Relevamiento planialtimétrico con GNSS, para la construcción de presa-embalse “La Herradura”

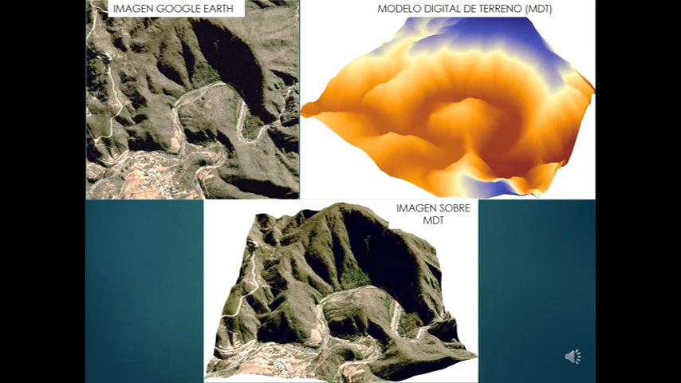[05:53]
La fusión se realizó exportándola al software ARGIS y el resultado se lo puede visualizar en la siguiente vista 3D más modelo digital del terreno.